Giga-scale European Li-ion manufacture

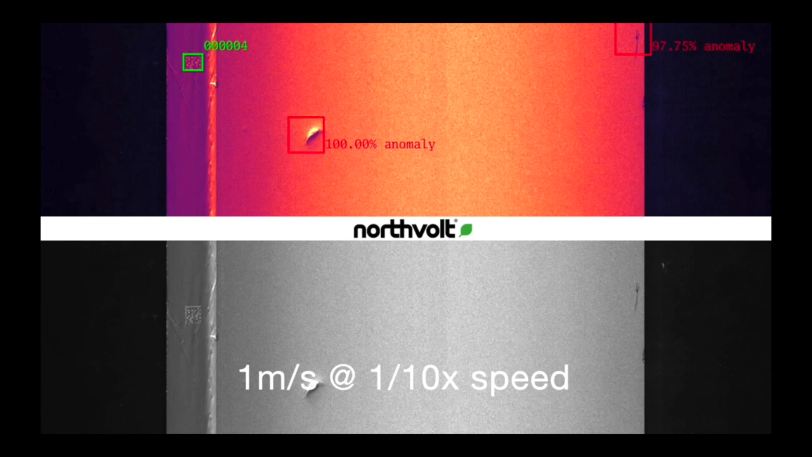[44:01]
Taking this example, you can see that we have position number four contains two anomalies and the prediction percentage. So we can see that as we cut these, this will later become many electrodes as we cut them longitudinally and across the latitude.